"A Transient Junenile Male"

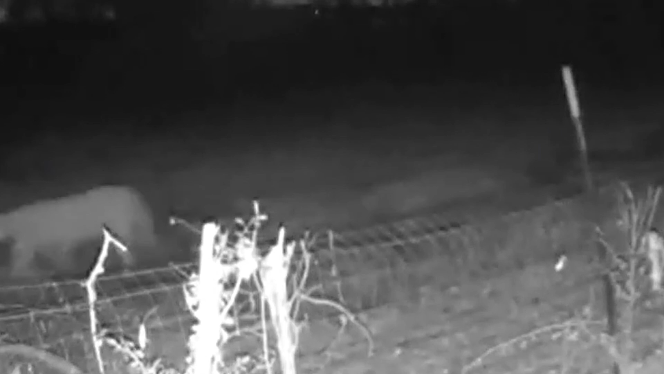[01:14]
I was like, oh, it's just a really hefty bobcat. And then as it started walking across the screen, I'm like, that's a big one.
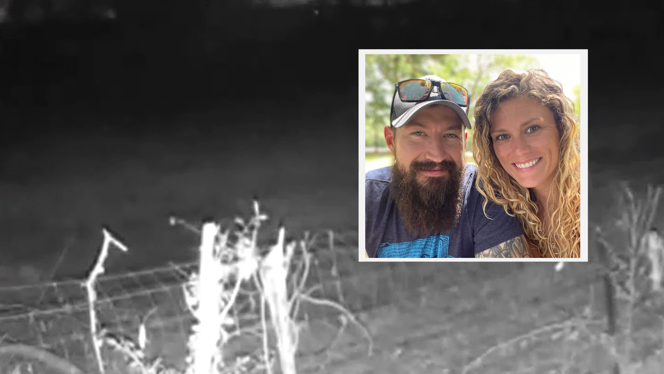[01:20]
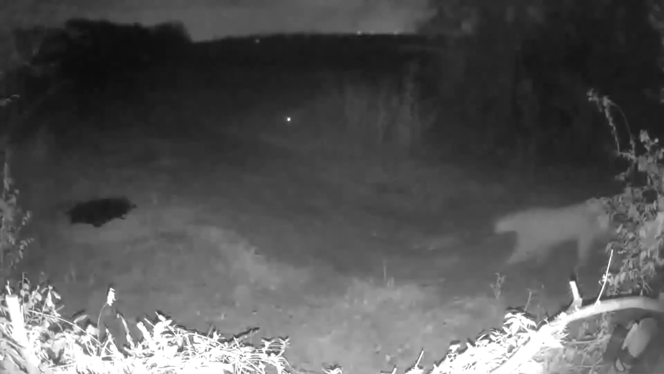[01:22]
The same cat Jovan saw while sitting frightened in her car.